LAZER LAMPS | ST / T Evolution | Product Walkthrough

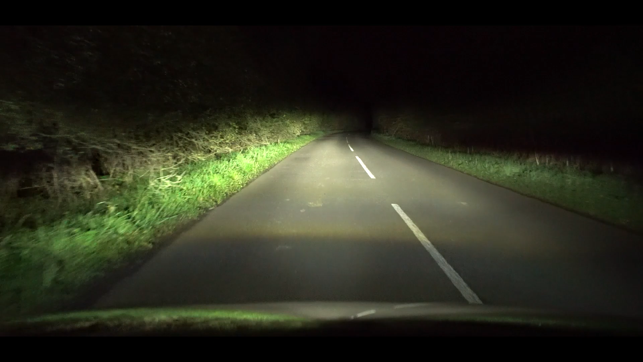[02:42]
So in terms of beam pattern the ST Evolution has got a very wide spread in close proximity to the lamp so you're getting a lot of light coming directly from the
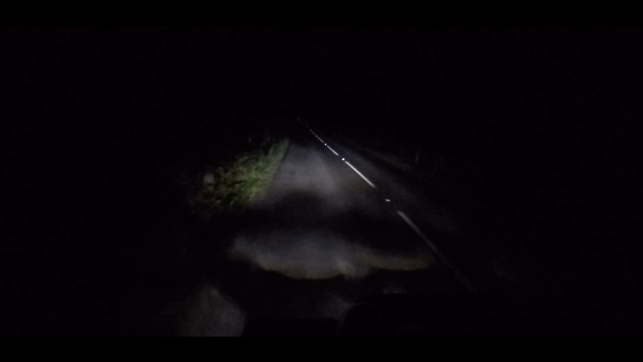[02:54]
LED which is giving you this real flood of illumination in the first 10 to 15 meters so this can be really